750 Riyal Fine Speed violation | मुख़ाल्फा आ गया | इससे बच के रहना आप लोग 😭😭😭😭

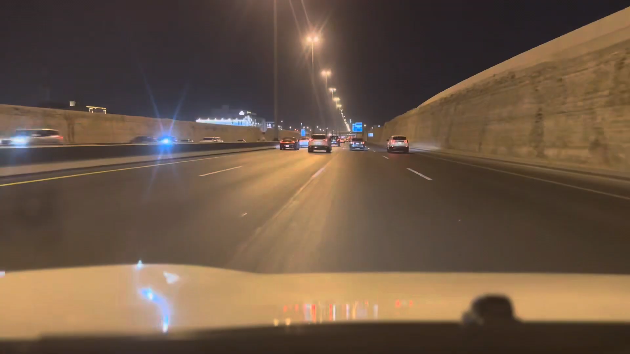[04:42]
तो आज ऐसा है कि मैं मेरे गर से ही जो टेटिस नंबर है लग बग अलतिस क्लूमीटर उन्तालइस क्लूमीटर है आज मुझे आदे घंटे पैटिस नट लगा यहां पर आने में अगर मैं नॉर्मल डे में आता ट्राइफिक देख रहें आज बिल्कुल ट्रा
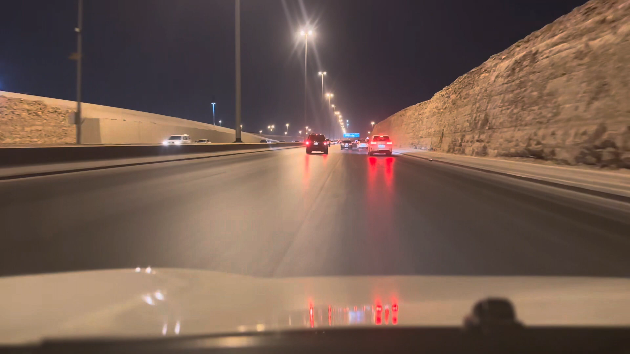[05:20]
आज बिल्कुल ट्राइफिक नहीं पता ने क्यों लगता है यहां पर नहीं है लेकिन अजीजिया है पकता ट्राइफिक होगा
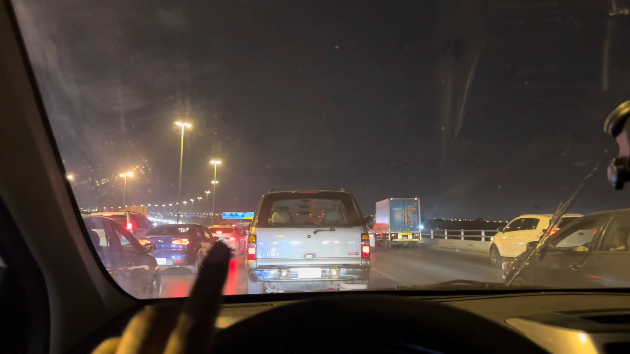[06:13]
कैसे थोड़ी दर पहले बोला था कि अजीजिया जब आएगा तो वहां पर ट्राइफिक होएगा अभी यहां से तीन चार किलोमेटर पास किलोमेटर है तो ट्राइफिक चालू हो गया
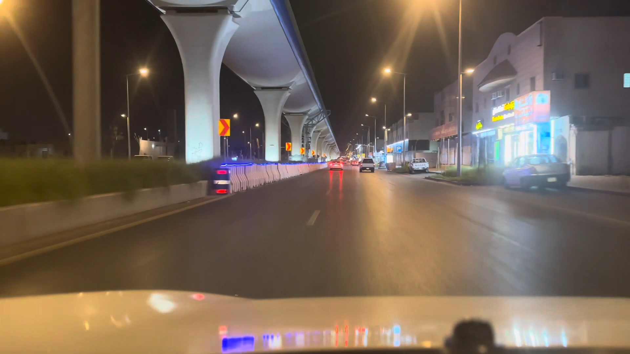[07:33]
फाइवे जूट गया इसा है पगा दिया यार इस ट्रैफिक ने तो मुझे आई इस